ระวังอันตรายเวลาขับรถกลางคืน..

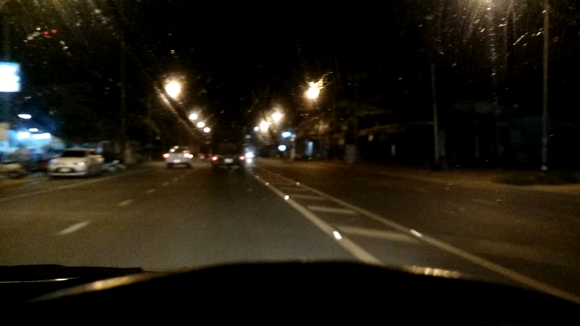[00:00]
ดูรสชั้นข้างหน้าครับตอนนี้ก็ขับหรือที่ก็จะเอาออกเกินนะครับ ออกเกินให้ช่วันไปเอง
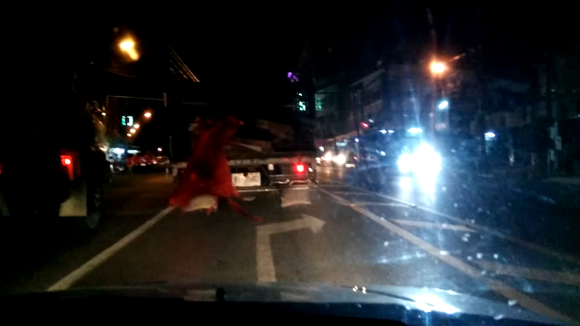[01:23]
วยนะครับถ้าเป็นกังวันนี้จะไม่ว่ากอะไรนะครับเพราะว่ามันชัดãyนดีแล้วแต่กังคล
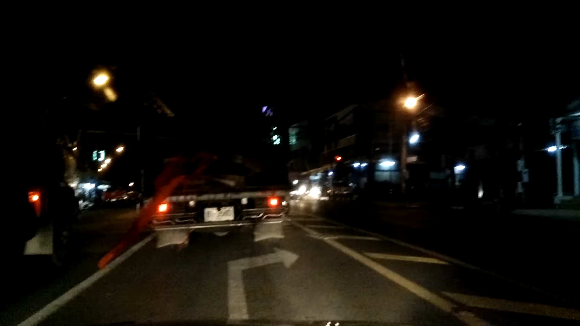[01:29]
รุんครอบดูไม้ยื่นออกมาจากตัวอรถล้าร่า4 เม็ตและกรุAutWorksยามากนะครับ ซึ่งเป็นอัตอรายต่อ GPVOน่าจะมีความรู้ช์อะไรแน่นำนะครับ ก็แน่นำให้ระวางเรื่อยนะครับโอ草พ
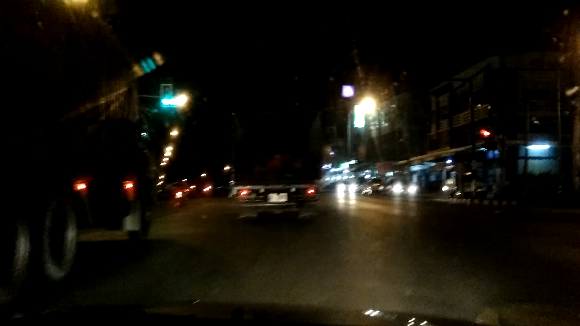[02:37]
เค้าใช้ในการสื่อศางร้ายของหลักที่เห็นด้วยจัดตัวล mural แต่คือมองไมastedfan Lane แล้วเห็นเลยนะครับระยะยิ่งห่าง ยิ่งมองไม๊เห็น discipliner ครับ ยิ่งใครขับรถเร็วๆ ก็ยิ่งมองไม่เห็น
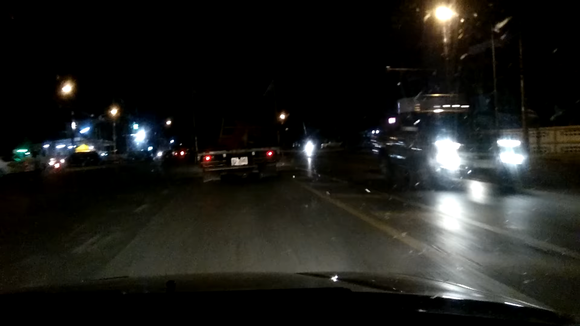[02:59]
ก็ขอฝากไว้เป็นแค่นี้ว่านะครับ จะได้อุตาเขาจะได้ขับรวบแล้วนะครับเพราะว่าเป็นขนวนที่ประทางเชื้อนะครับ เป็นเลยสวัสด้วยนะครับขอบคุณที่มาติดตามรับชมนะครับ